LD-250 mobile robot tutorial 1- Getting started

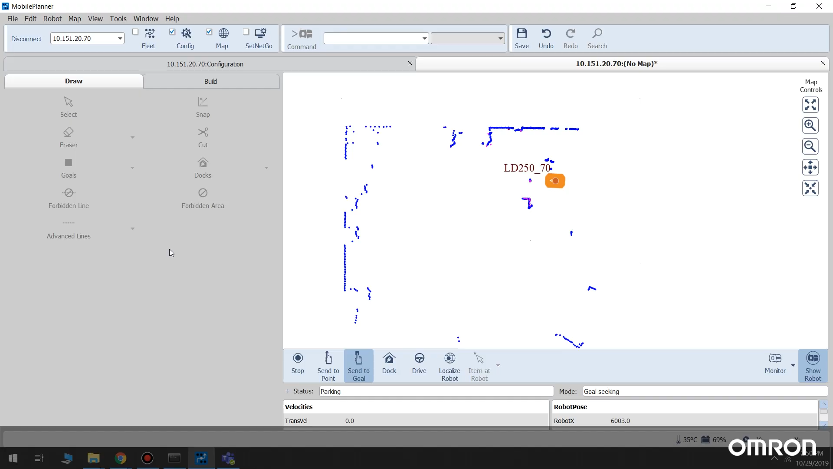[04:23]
Go to Robot, Safety Commissioning via the Mobile Planner taskbar and follow the instructions.
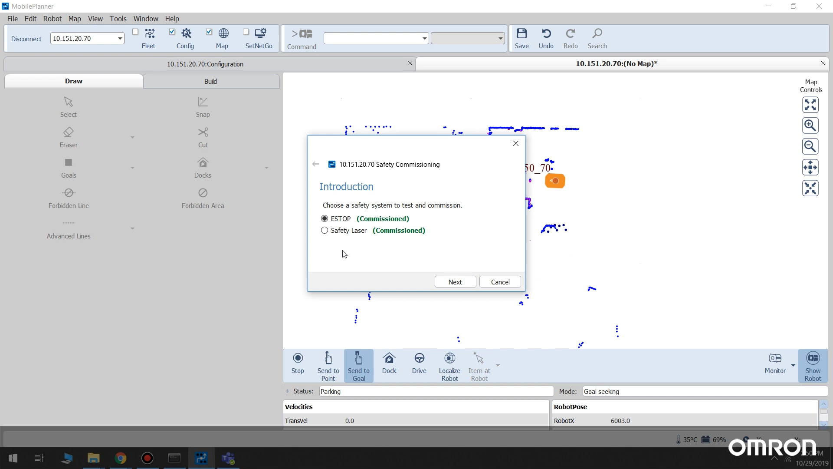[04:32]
A wizard will help you easily go through this process. Now let's set up a map file for the robot.
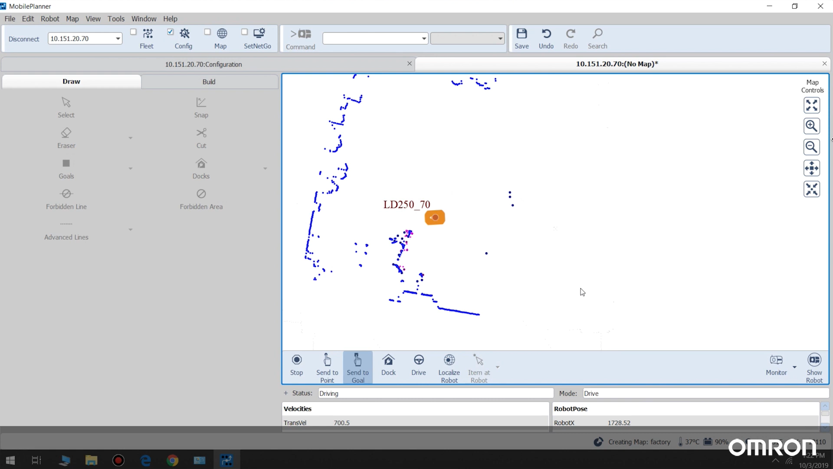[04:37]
You can use the Mobile Planner on your laptop to drive the robot, or you can use a joystick that can be purchased as an option.
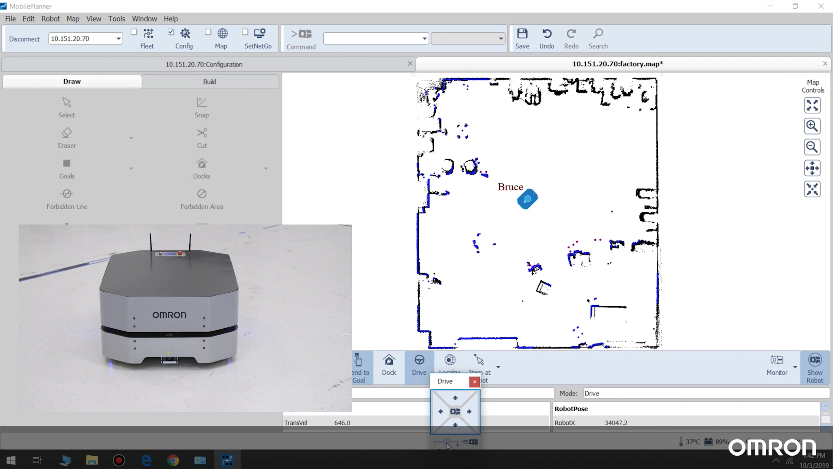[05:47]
Then to test autonomous driving, set up a test goal on your map and send your robot to that goal.